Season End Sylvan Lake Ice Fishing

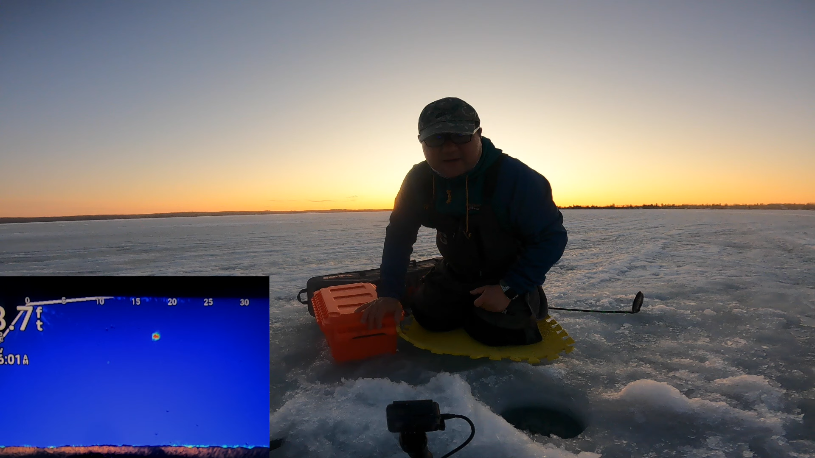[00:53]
It's in the morning. I'm start fishing around the 18 feet of water area.